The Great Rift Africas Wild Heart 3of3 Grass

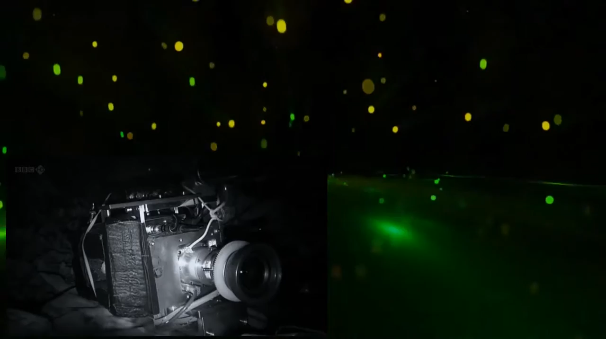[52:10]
Cameraman Martin Dawn has developed a brand new night vision
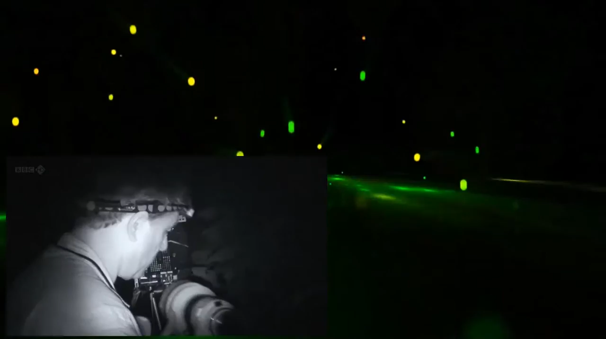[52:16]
camera that can see without any artificial light at all.
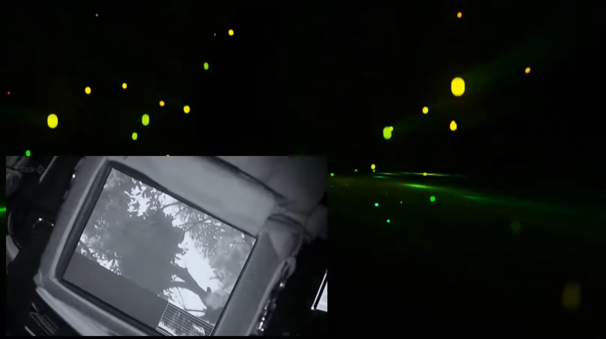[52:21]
It's called a starlight camera, and it uses an image intensifier that means it can capture
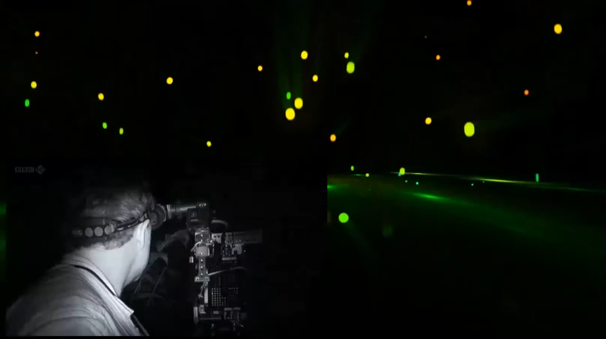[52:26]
unique animal behavior not usually visible to the human eye. Amazingly, we have now got the shot of a sleeping chimpanzee. It's not a great shot.
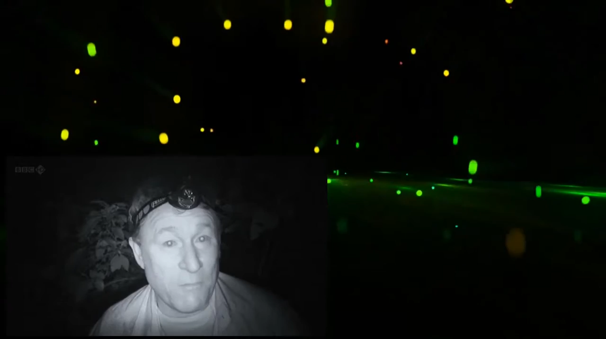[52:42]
It's not a remarkable shot, but it is probably the first time ever that a chimpanzee has been filmed asleep in its dream nest.
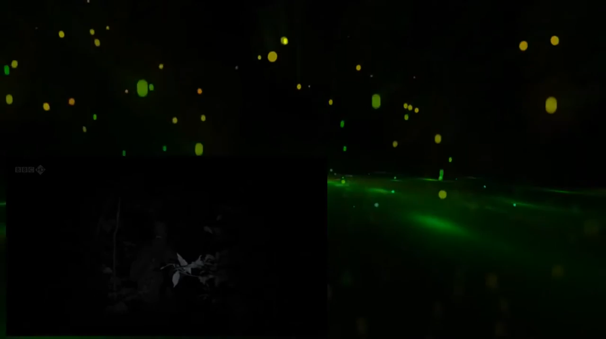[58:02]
It seems we've got some elephants coming close to us and we're not sure what to do or what they're going to do.
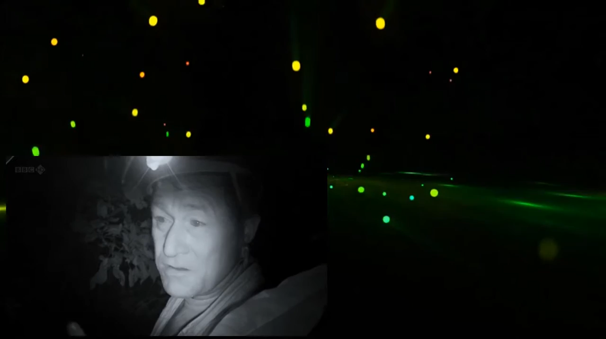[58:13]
So we're leaving our lights on so the elephants can see us and don't get suddenly surprised. I'm pretty sure they'll just try and stay away from us.
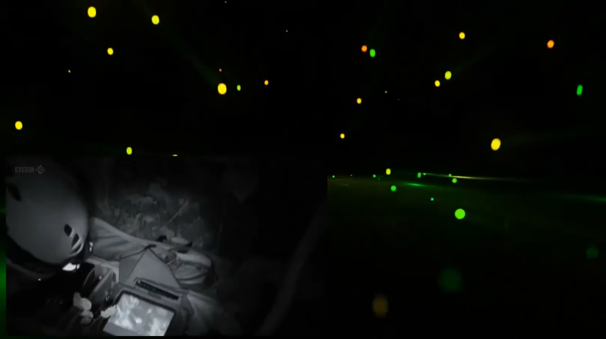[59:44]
they can finally get on and film the nesting chimps from high in the canopy.